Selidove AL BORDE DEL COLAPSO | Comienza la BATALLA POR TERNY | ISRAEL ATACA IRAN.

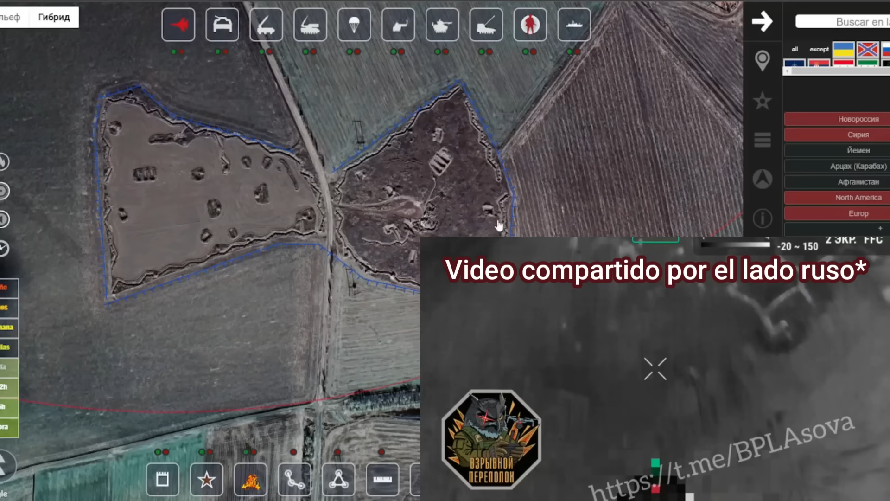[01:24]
Incluso el día de hoy tenemos videos mostrando como los drones rusos ya están comenzando a suprimirla.